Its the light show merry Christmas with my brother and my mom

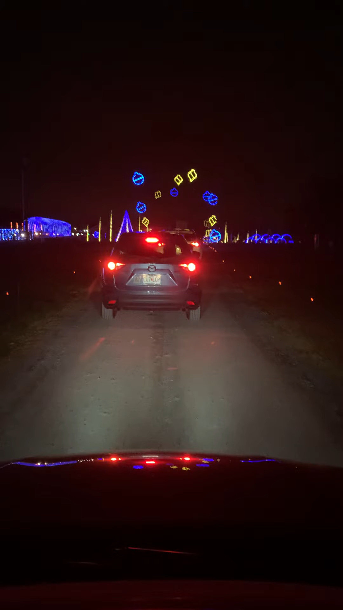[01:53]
We're about to go through a tunnel. Hey, look, I see a music note.
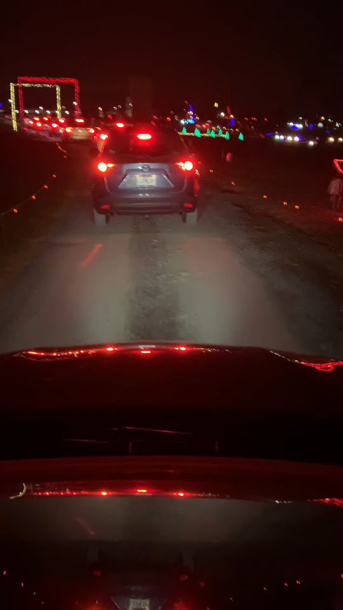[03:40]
Wait, the like black. Whoa, angels. Hey, we're watching Rudolph. Hey, we're watching Rudolph.
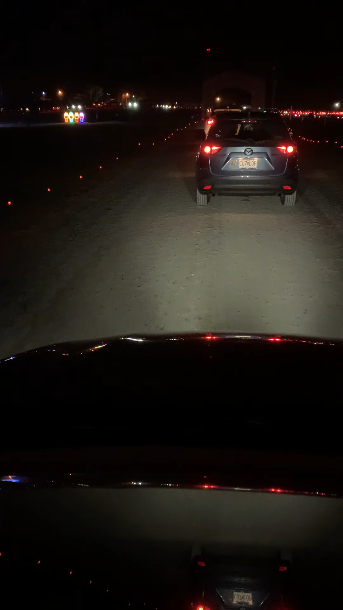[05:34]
Yeah. Dude, this tunnel's about to be like actual. Wait, the. Oh, yeah, they're singing like bulbs over there.